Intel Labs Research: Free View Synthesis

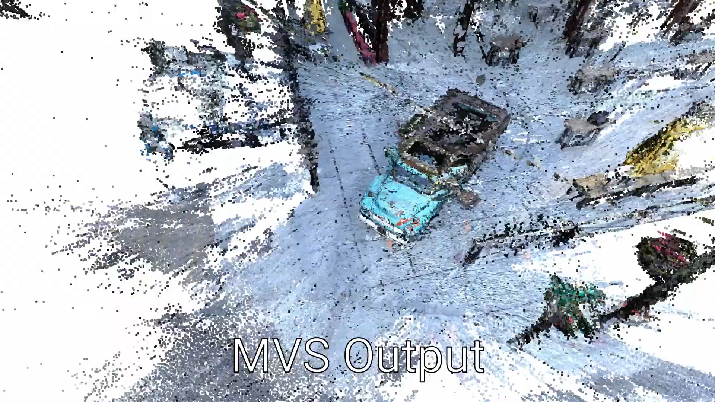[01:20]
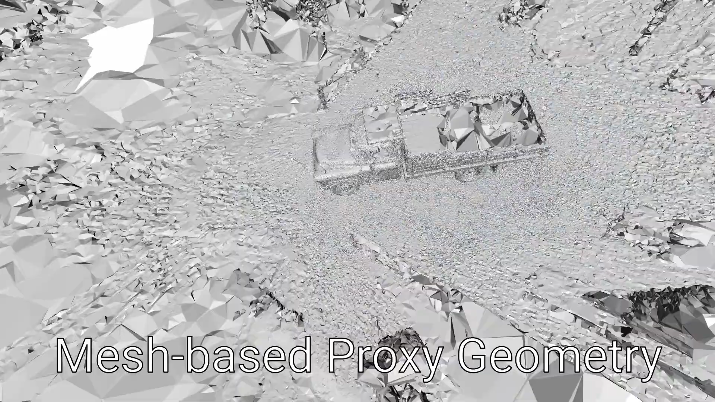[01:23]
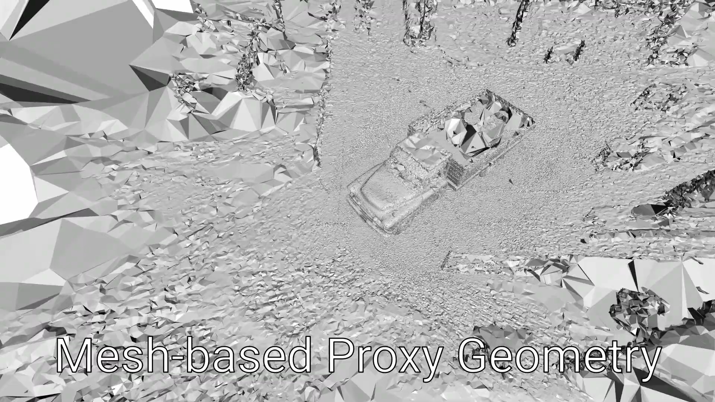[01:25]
Delaunay-based surface reconstruction is then used to obtain 3D proxy geometry.